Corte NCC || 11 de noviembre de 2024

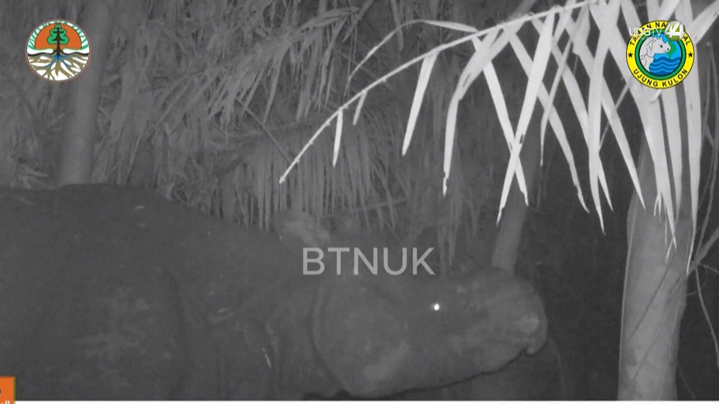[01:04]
Se trata del tercer rinoceronte de Java identificado este año gracias a más de 100 cámaras instaladas en febrero en este santuario de 120.000 hectáreas y el único hábitat del mundo donde la especie todavía está presente en estado salvaje.